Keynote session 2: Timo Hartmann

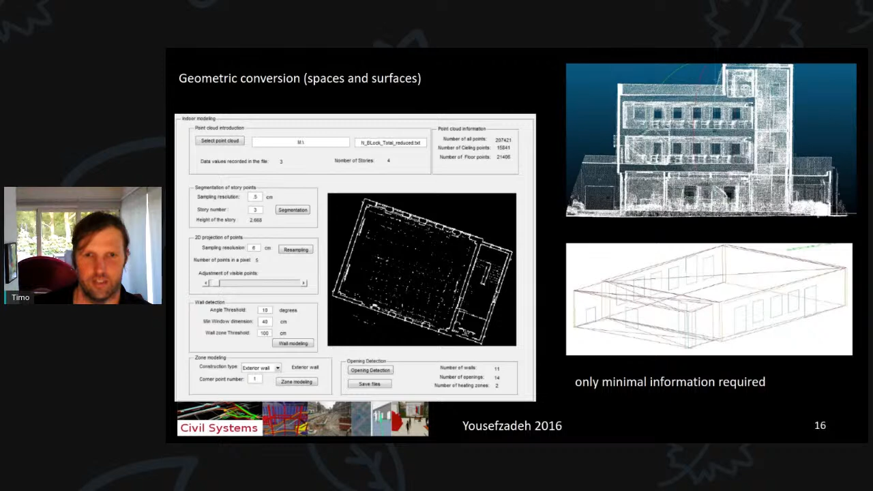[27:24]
And so our thinking is so far that to create the digital twin, to analyze actually these options, we almost don't suggest any longer to do laser scans, right? If we move on though, we do a lot of thermal scans, right? Why are thermal scans important? Because the geometry, we can model rather simplistic in these energy simulation tools. And also the accuracy is not, if the wall is like 10 centimeters smaller off or something, it doesn't matter. But what's really important is that we get realistic values for the R values,
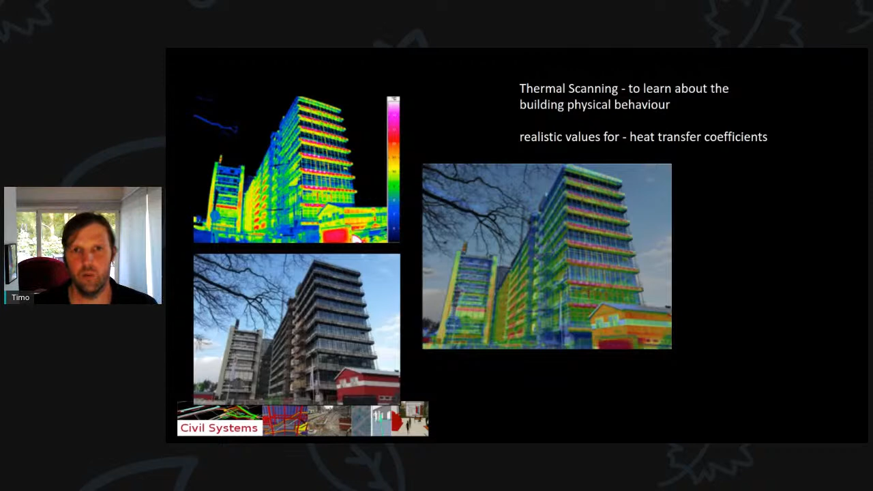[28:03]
for the heat transfer coefficient, right? So that's a physical characteristic of the material, how quickly heat moves through the walls, through the windows and so forth, right? And so thermal scanning helps us a lot to learn about this, right?
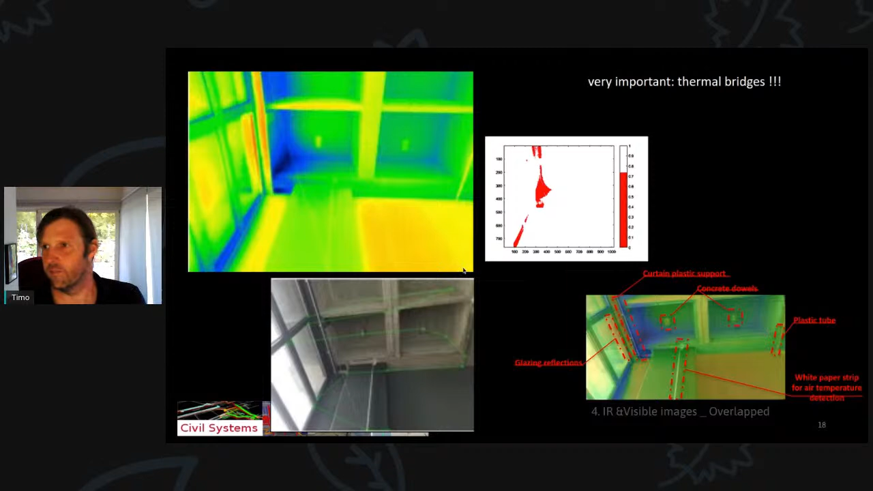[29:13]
building renovation options that you have actually might include or, you know, introduce new thermal bridges, right? So thermal scanning really helps us to understand where these thermal bridges come. And I think this is, for example, a much more interesting picture, right? That really shows here this window, you know,
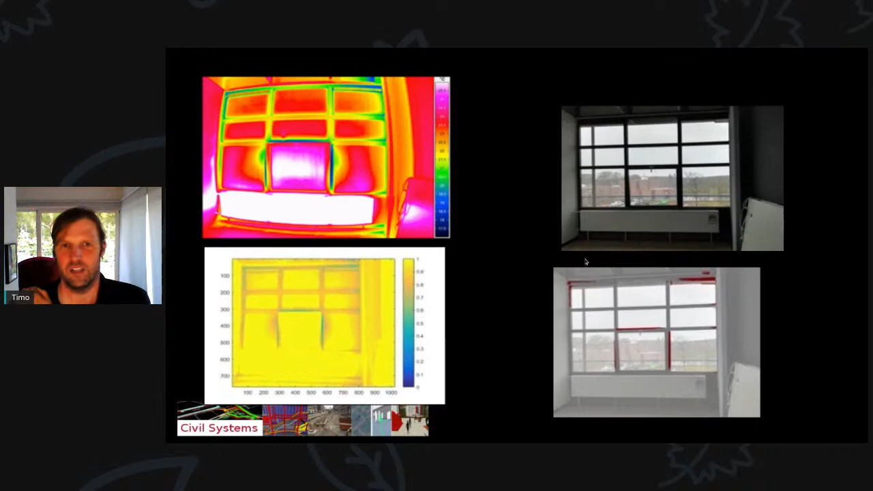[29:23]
and the window in the middle is the culprit here, right? And so thermal scanning really helps you to understand these things fairly quickly.
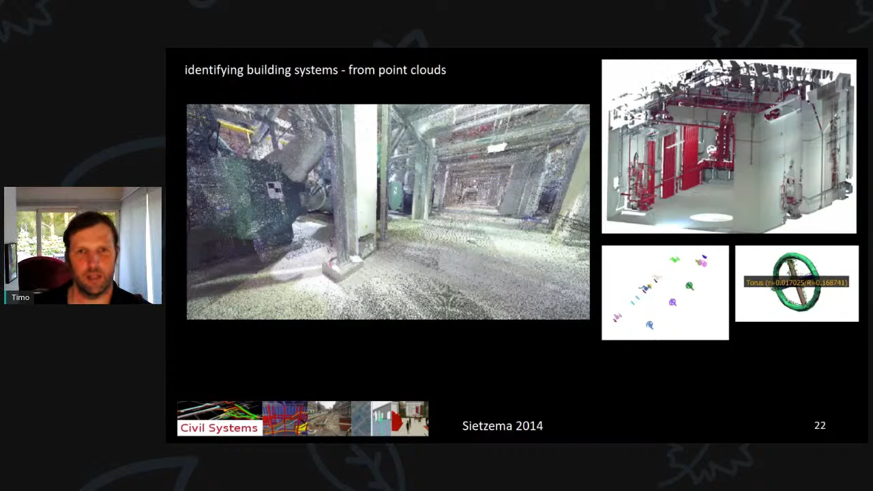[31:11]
building systems, not building systems, because this was a cooling plant, right? So different elements of the cooling plant automatically from these laser scans, right? And so you see a couple of examples of how we could identify wells and so forth, right? So that is also something you can do to get a better hold of the building systems, but of course only of the building systems that are outside. Building systems that are behind the wall is very difficult to identify and understand.
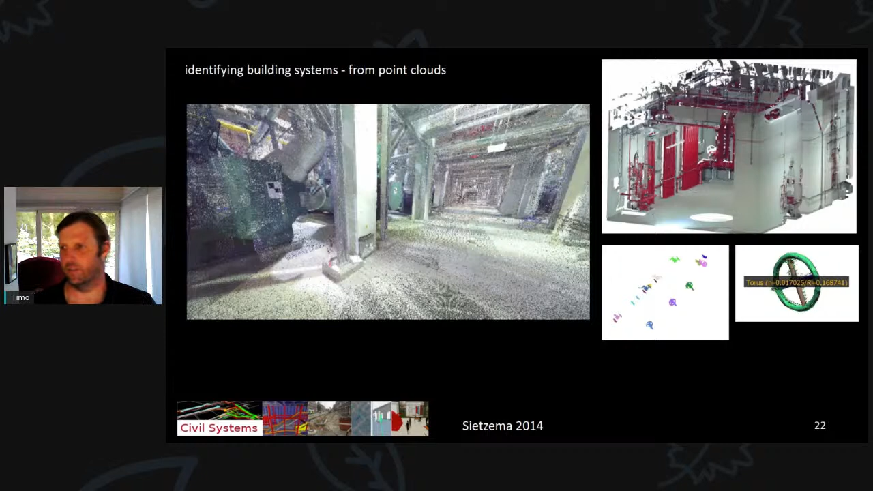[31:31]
So a couple of words of more about what detail and accuracy is required in these models.